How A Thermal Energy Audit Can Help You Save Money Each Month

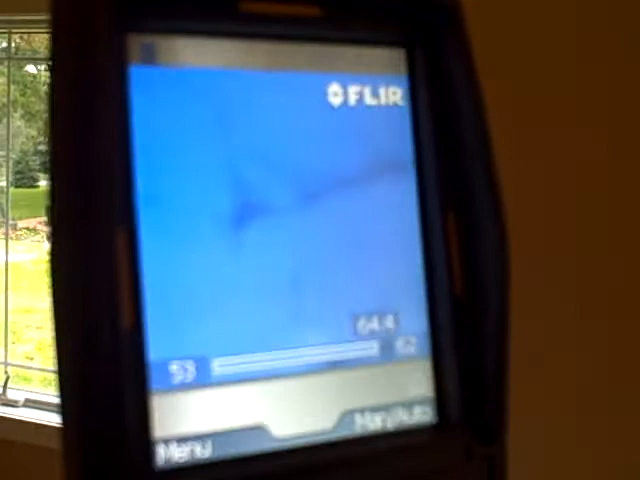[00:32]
at the walls and everything if I slowly scan across you can see some slight color
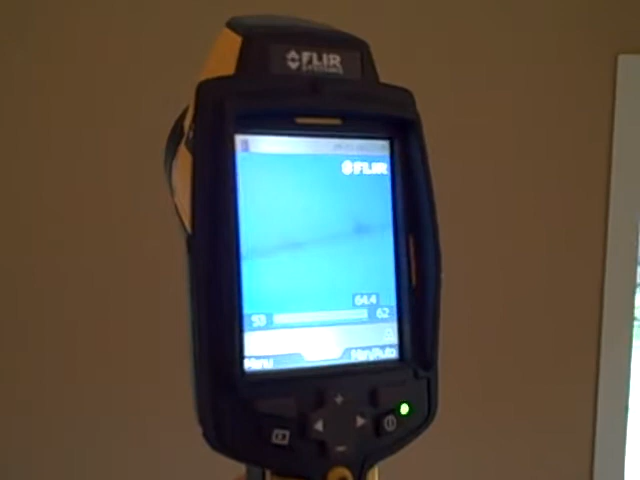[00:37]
variations but they're all blues so they're all in the same temperature area within a couple of
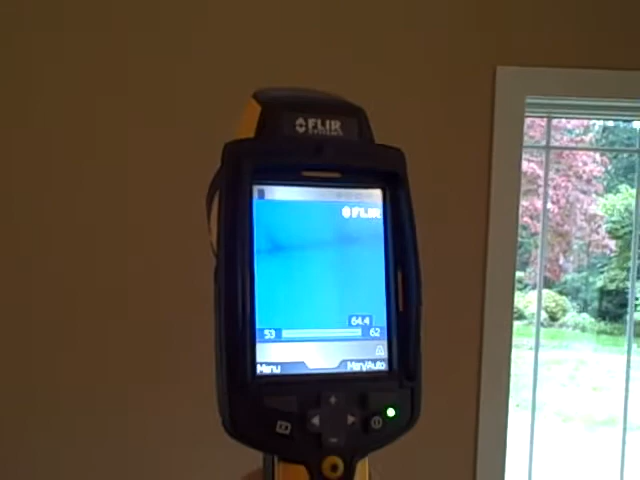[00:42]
few degrees if you'd seen some yellows or anything for instance let me move the camera over here to the light
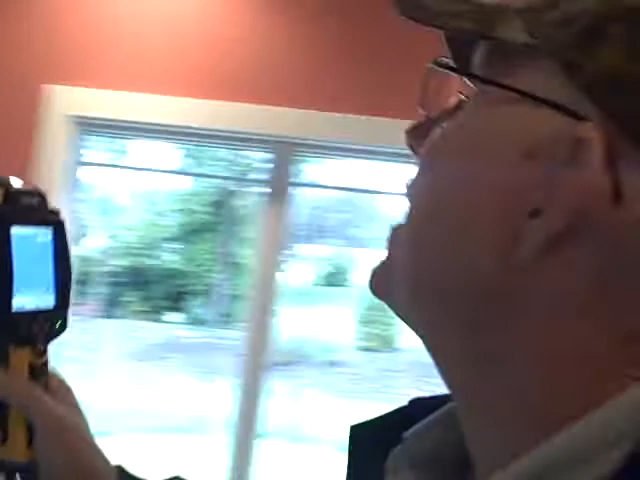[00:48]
that's on see how you can see the brighter color that's because that's
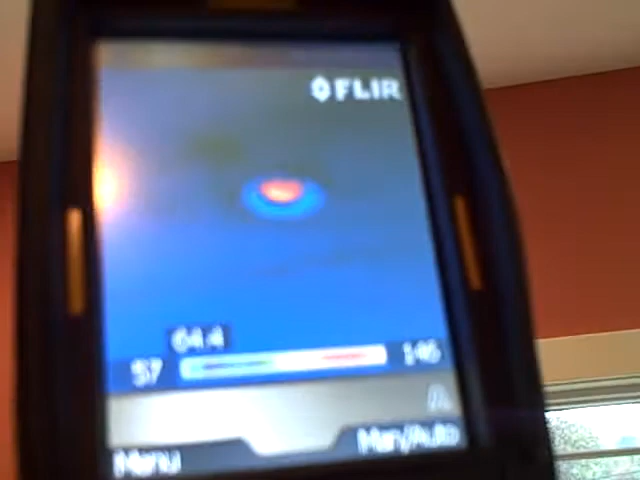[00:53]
a heat emitting device and you can see all the blue around there how it's consistent color but
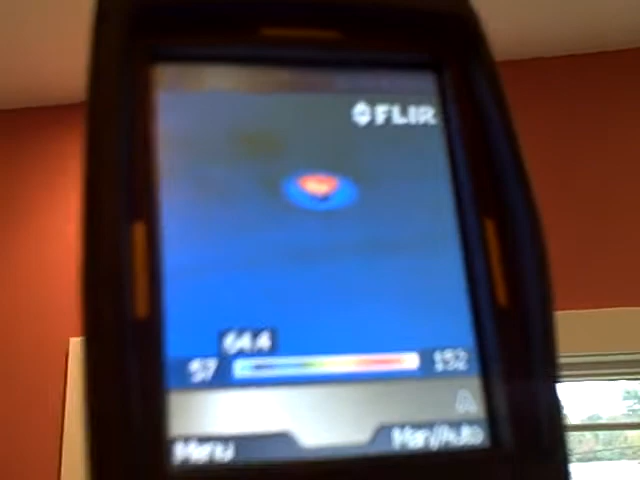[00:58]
you have that bright yellow light which tells us that the temperature difference is a different color and it shows the thermal
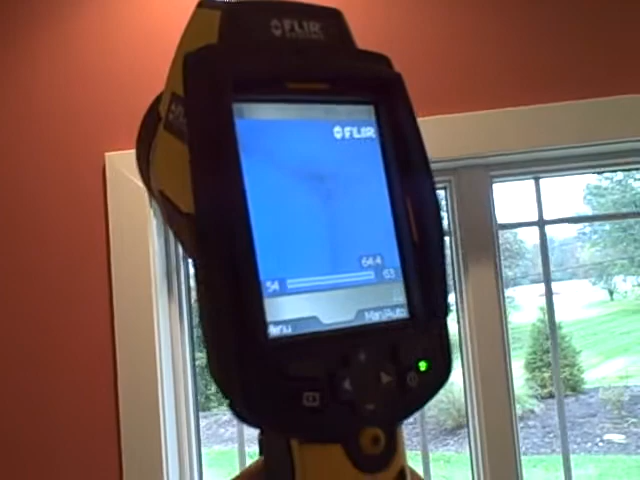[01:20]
has settled in a home if there's any variations in colors whereas the air